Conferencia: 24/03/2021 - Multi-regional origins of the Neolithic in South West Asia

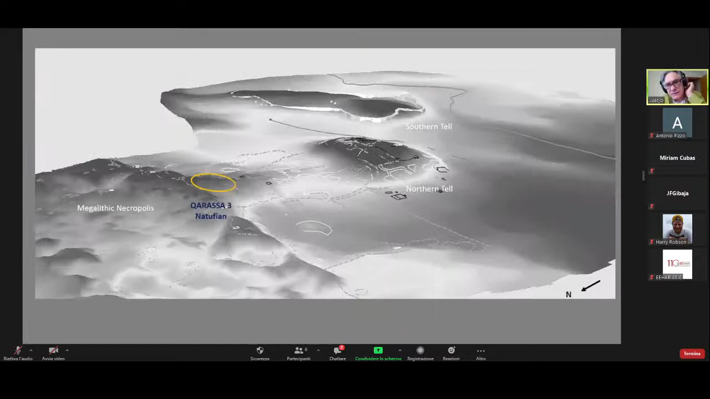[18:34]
2009 and 2010 in Karasa, it's in the southern Syria,
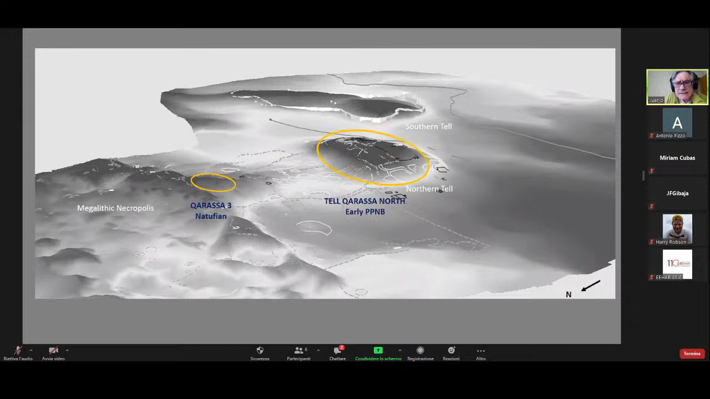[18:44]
Natufian site and an early PPMB site, an early Neolithic site, in collaboration with the French team directed by Frank Bremer.
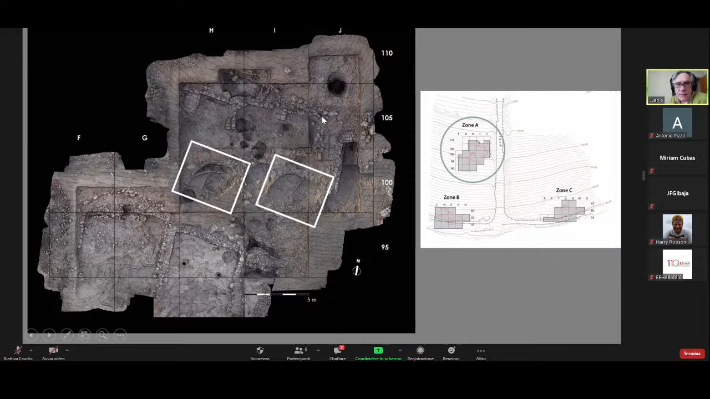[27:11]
This is the late pre-pottery Neolithic A. And here you have the pre-pottery Neolithic B houses. So the older houses in this site were just very simple oval
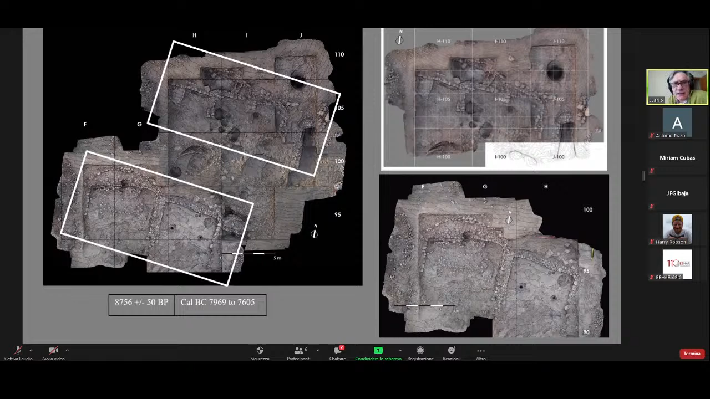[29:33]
They are arranged in parallel in two lines, distant 10 meters one to the other. So we think that the settlement could look something like this. This was made by Spanish television,
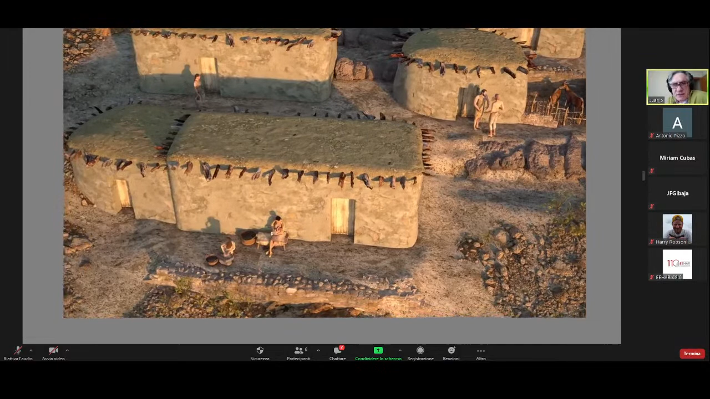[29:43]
and we acknowledge them for this reconstruction, the program Archaeomania.
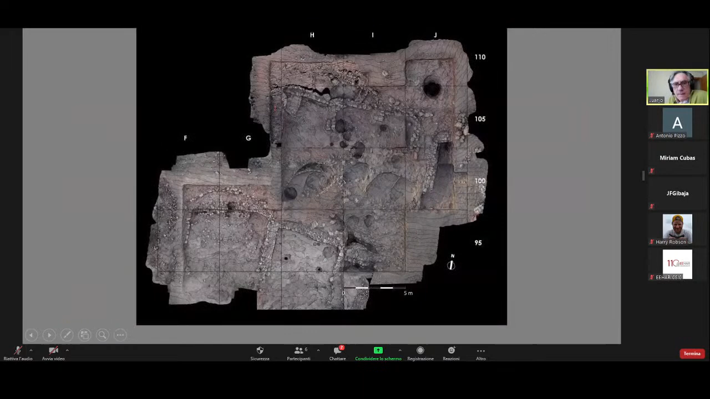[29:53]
And another interesting thing is that, as we show in Karatsa, in Harishin,
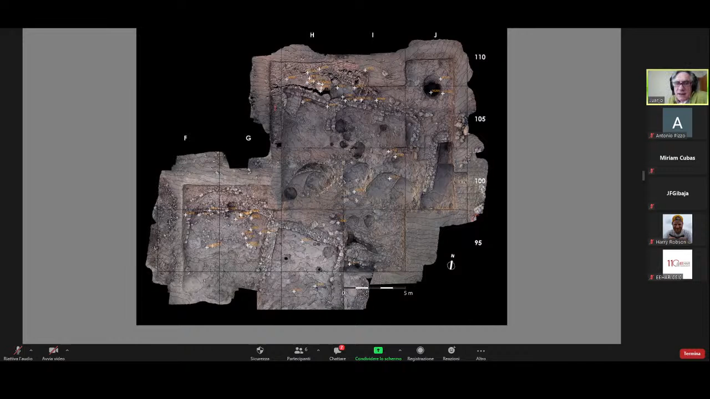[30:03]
the abandoned houses were also used as a funerary area. And there we have some burials,
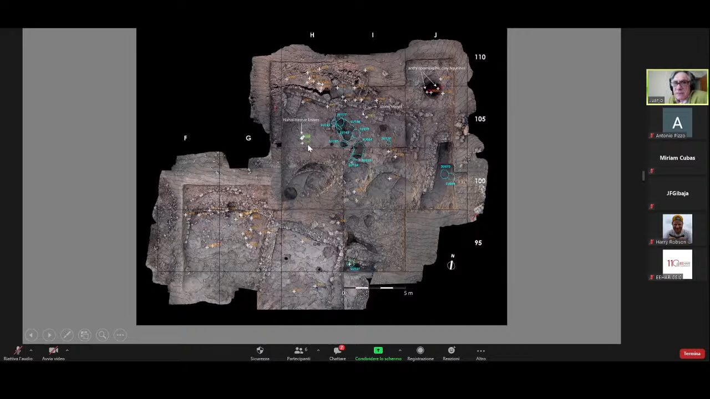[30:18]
also some hordes of tools. Here you can see some of the burials.
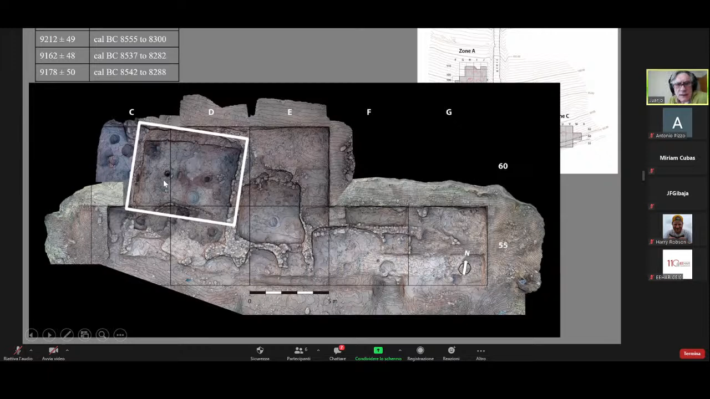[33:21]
They have a fireplace in the middle. One of them is especially big, this one. And we are going to see this house a bit more thoroughly. And here we have the fireplace, rounded fireplace, two